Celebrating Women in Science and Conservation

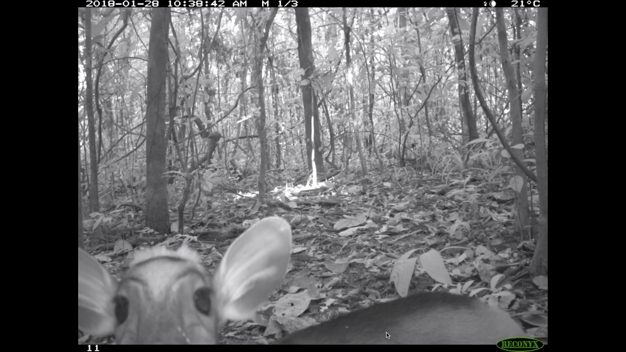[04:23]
Lots of them are what we call near misses. So here's a little duiker having a look at the camera. Some of them obviously offered real entertainment to local children. Here's some kids who like it.
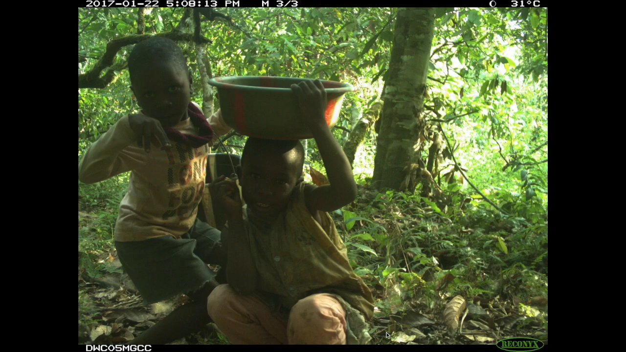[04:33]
We've got a few with bare bottoms, but I thought I'd better not show those. But the ones that aren't blanks or selfies have the most amazing pictures of what would otherwise be very secretive wildlife.
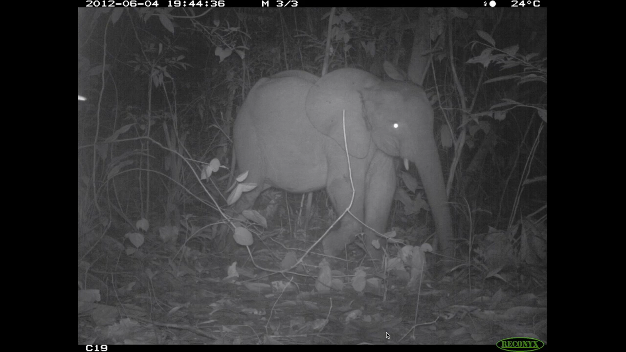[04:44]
So you have forest elephants. There's a very small elephant that lives in the forest. Pygmy hippos, which are exactly what it sounds, tiny little hippos, very hard to see, and chimpanzees.
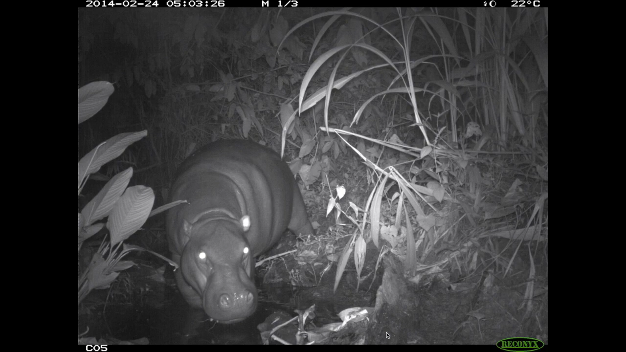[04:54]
So we've used all these camera traps and some more traditional sorts of survey techniques to try and estimate just how many species Gola Forest supports.
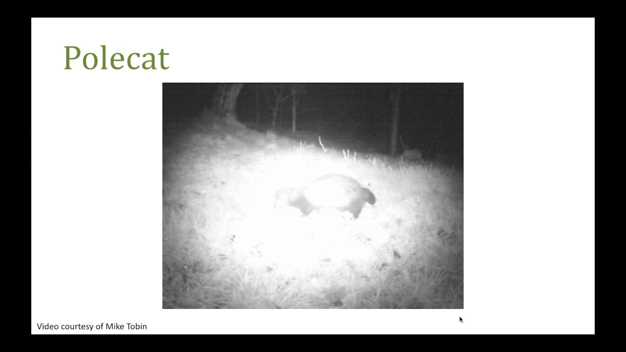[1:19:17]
even when you study them for four years and you can see here
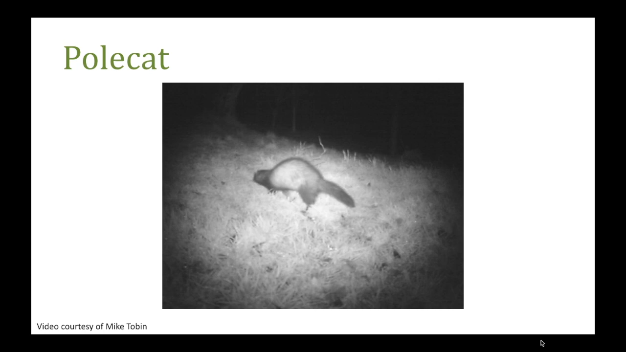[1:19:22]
that this is a really nice example it's larger than a ferret it has a distinctive
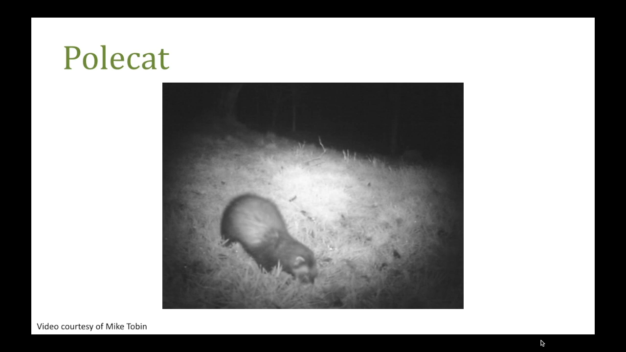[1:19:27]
white facial mask and a creamy undercoat and long dark guard hairs